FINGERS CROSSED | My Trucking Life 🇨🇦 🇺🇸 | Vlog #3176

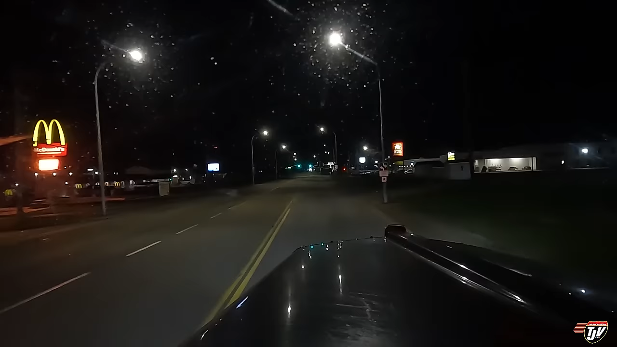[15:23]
everybody. We're back in Dryden. 3.5 hours left to get home. And I have just barely enough time on my clock that I might make it. Maybe. We'll see what happens. I don't want to make any promises to myself, but I think we can do it. I think so. It's been a good night so far. Let's knock on wood and keep going. But first, we're going to stop for our last coffee of the day. We have an Esso Husky coming up here.
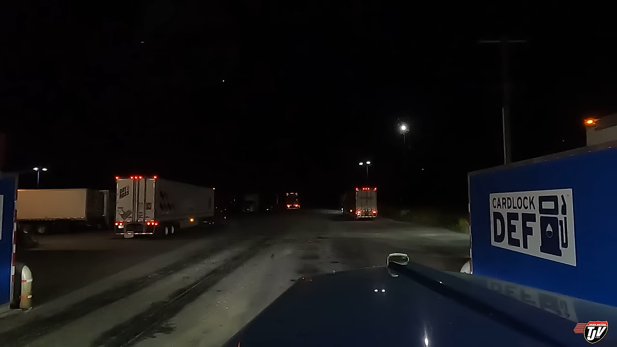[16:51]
Here, that truck over there is blocking it. This place is packed. Yikes. About 11:30 at night. So yeah, it's full.
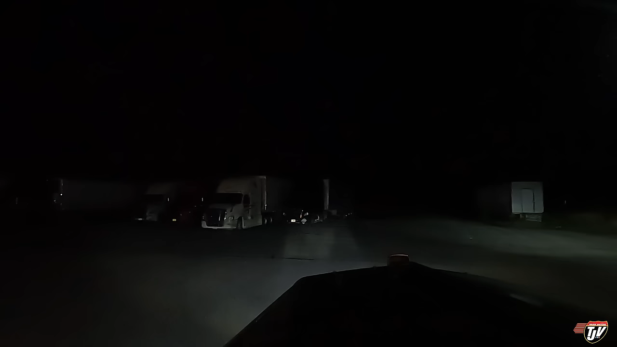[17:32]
Be a lot more organized if they would paint lines on the asphalt so that people would know approximately where we're supposed to park, but there's no lines, so everyone's like, whoever parks first,